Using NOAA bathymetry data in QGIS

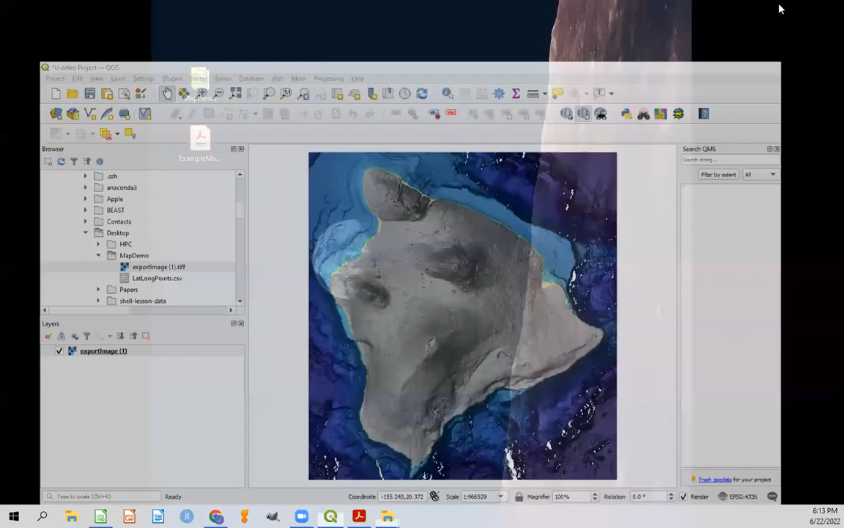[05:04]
And we're going to go ahead and drag that into our map demo as well. So now if we drag in this QDEM layer, we can see that it's just a hill shade. So let's go ahead and drag that QDEM behind our export image. And you can see that those patches have been at least colored in. Now we can add to this by double clicking on the QDEM, which will bring up a window like this.
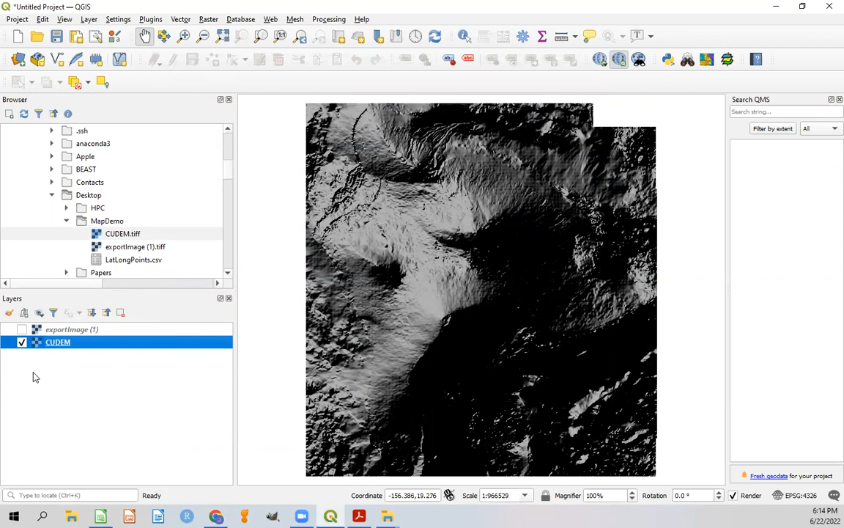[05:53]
And we're adding that export layer on top of it. That fills in those little white gaps. Now that we have our base layer mapped out, we can go ahead and hit layer. And we want to add a layer from a delimited text layer.
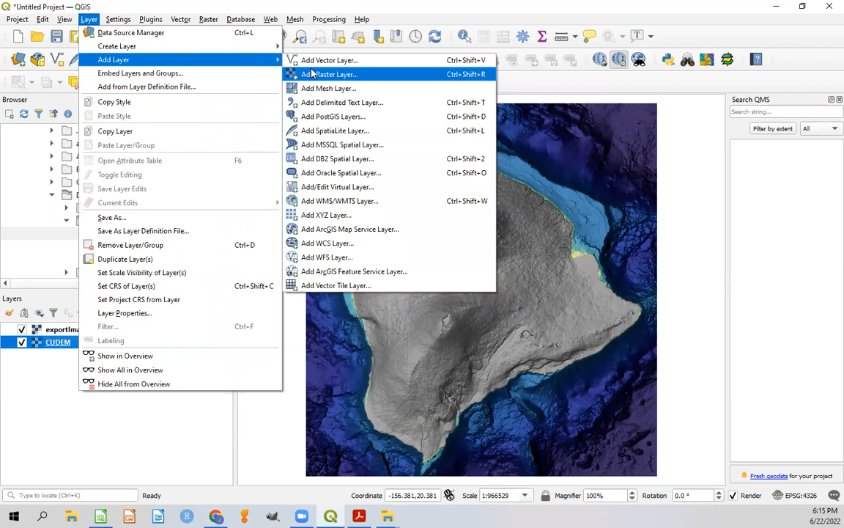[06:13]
And that will bring up a window like this, where we can click on these three dots here to search for our file.
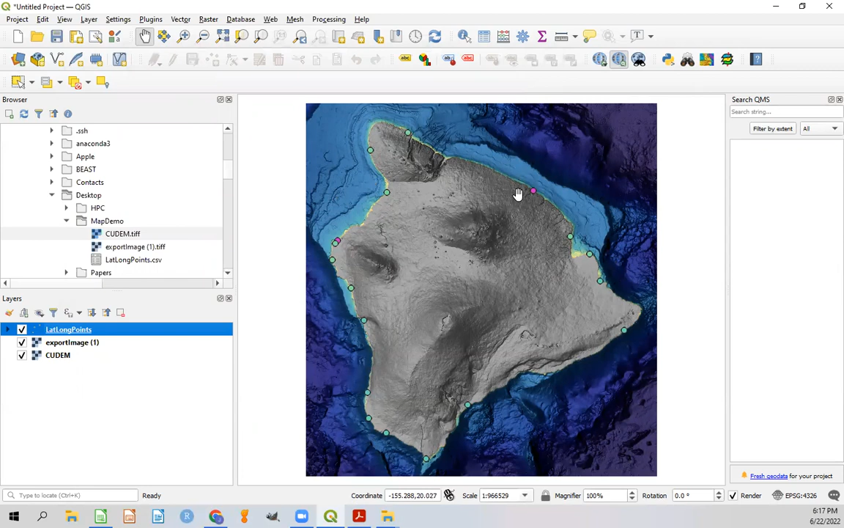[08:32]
And we can see that now the colors have all changed for these individual points. But we still have the problem that too many values are being displayed and they're all being displayed directly on top of each other. So let's go ahead and go back into this lat long points. Double click.
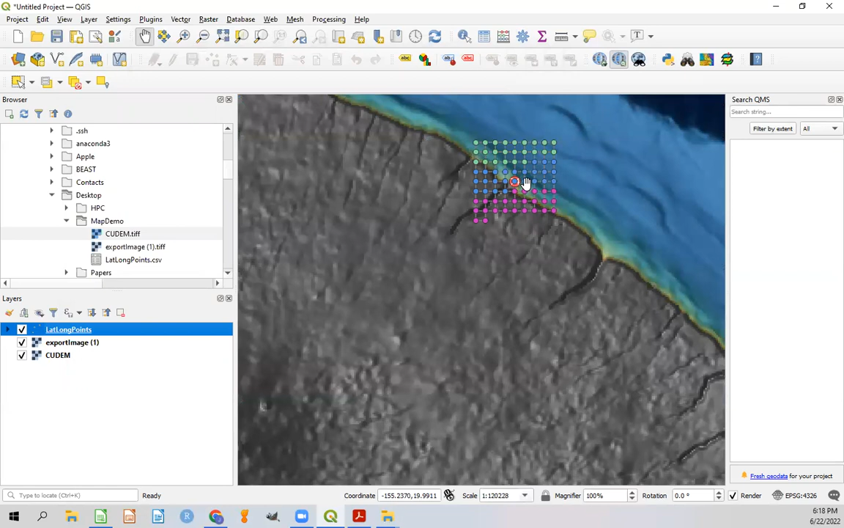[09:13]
And the three different species. So the display options are still a little funky.
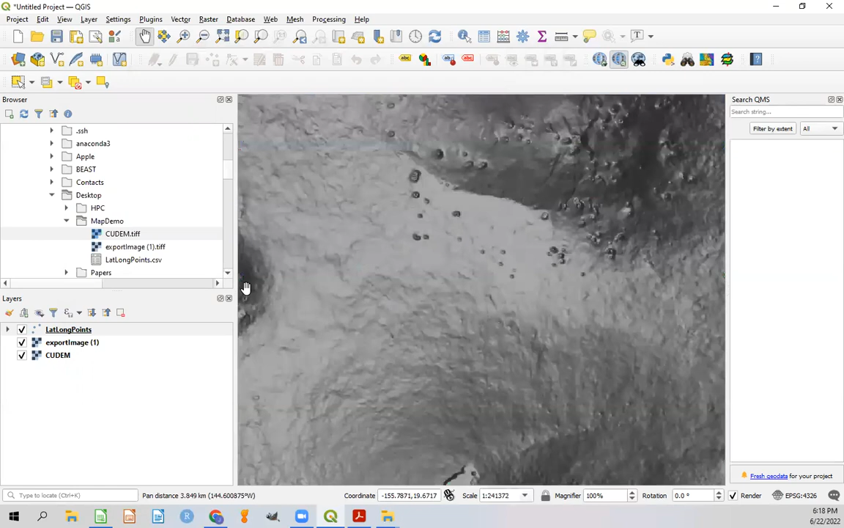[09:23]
And by the way, if this gets zoomed in or zoomed out too far, you can always click on your image layer and zoom to that layer to reset. So let's clean this up a bit more.